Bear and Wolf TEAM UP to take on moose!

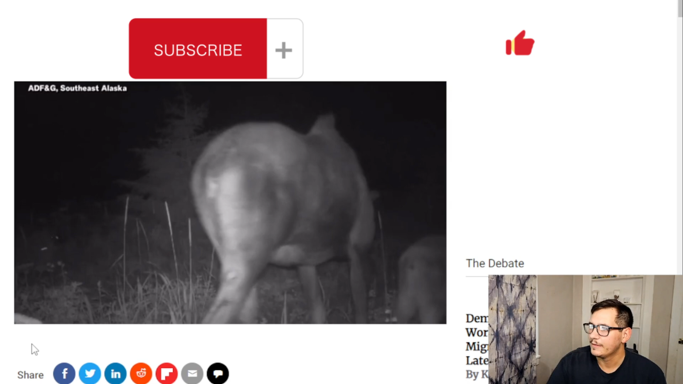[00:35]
you can see the eyes the bear goes after the cow and the wolf goes
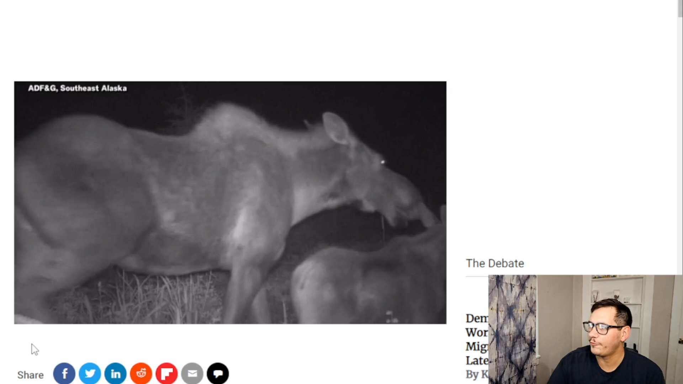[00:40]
after the calf straight up out of an
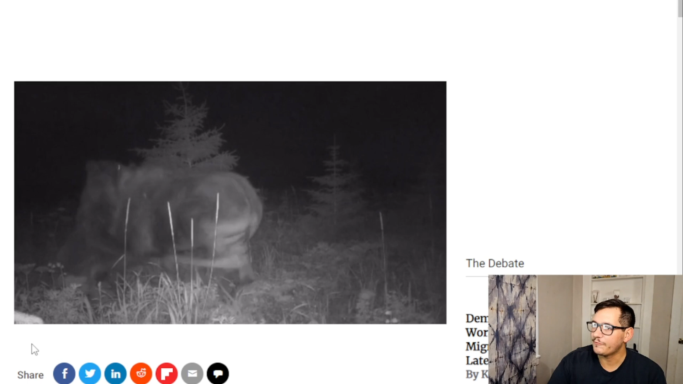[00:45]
avengers movie what is this what in the world that is nuts the bear straight up goes after the mama
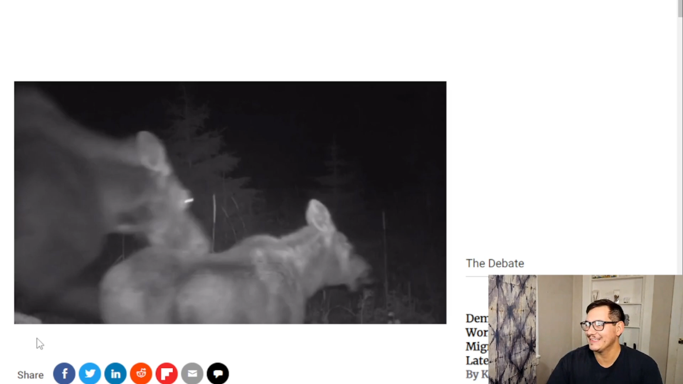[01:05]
and the calf is run down by the wolf
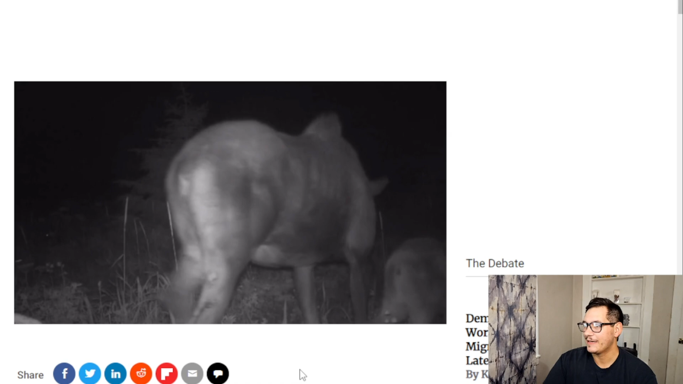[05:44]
ooh that's a tough one i mean the moose sees it and he's like screw you the bear jumps up and gets a
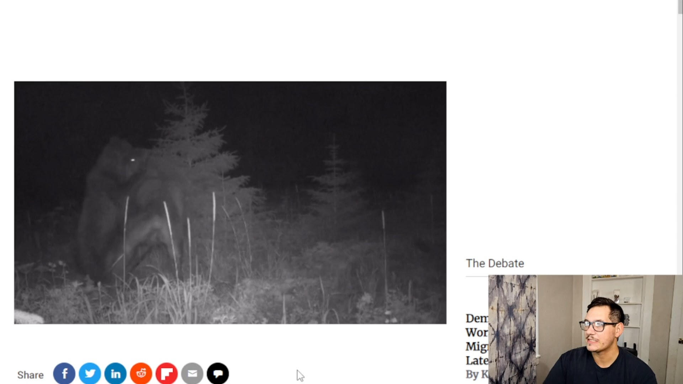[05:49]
choke hold on it i don't that bear that
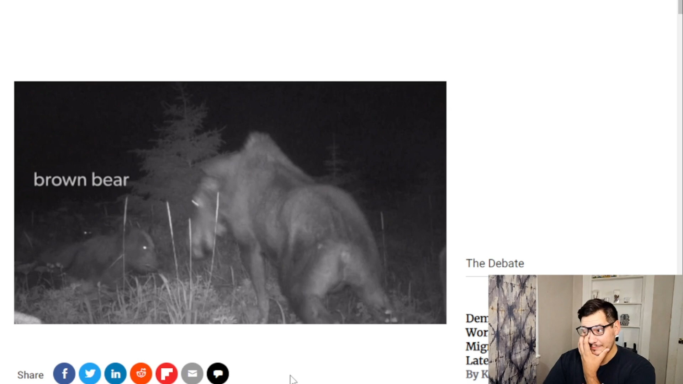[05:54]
bear got a good grip on that moose like right away already grabbing it by the neck
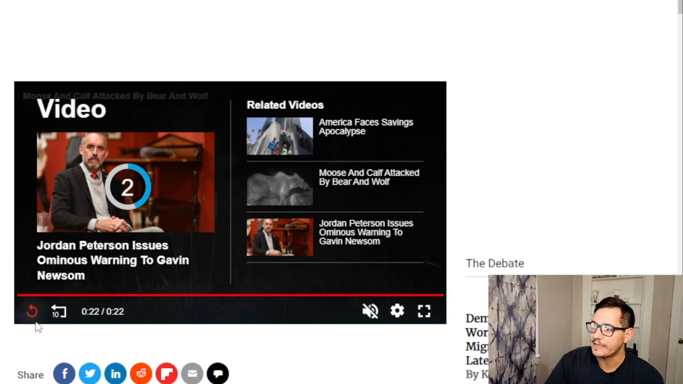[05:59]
already grabbing it by the neck
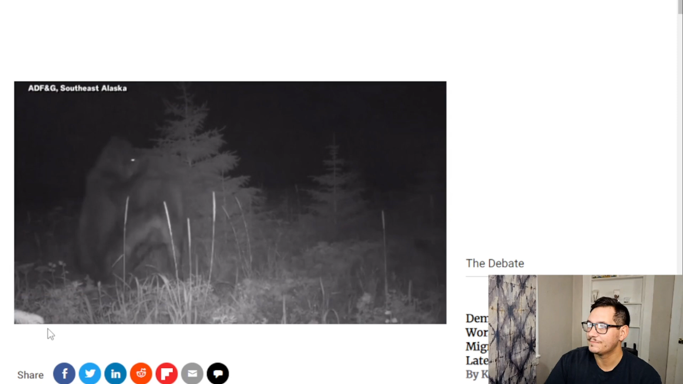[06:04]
the wolf i mean who knows it's one wolf versus
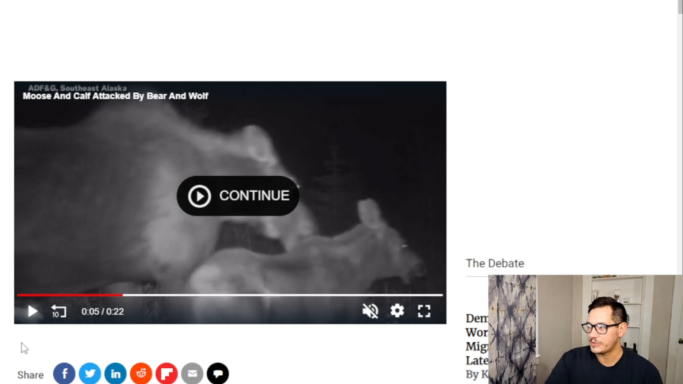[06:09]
that calf could probably take it down i don't see why not
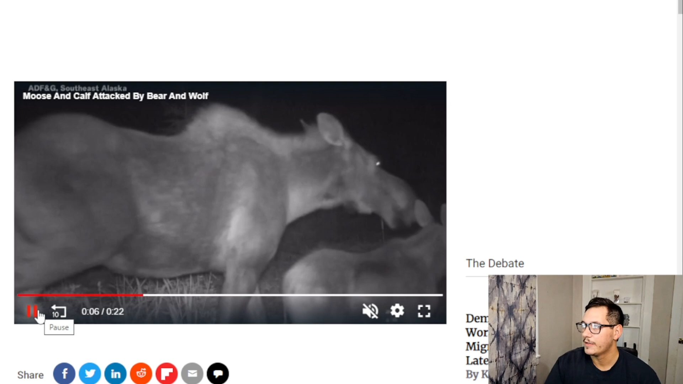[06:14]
but that mama moose knew what was up like she knew what was up right away
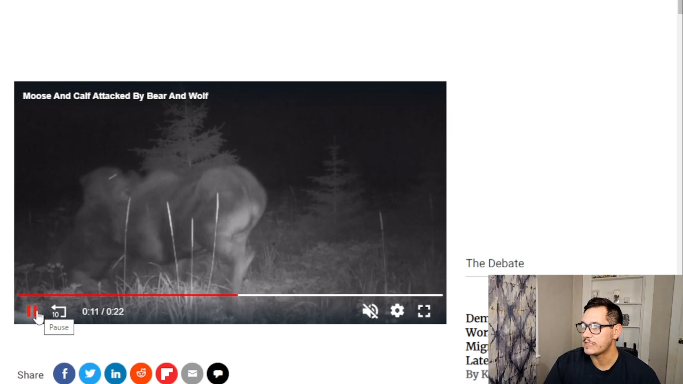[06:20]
i think it's optimistic to say that the the moose definitely won i think that's very optimistic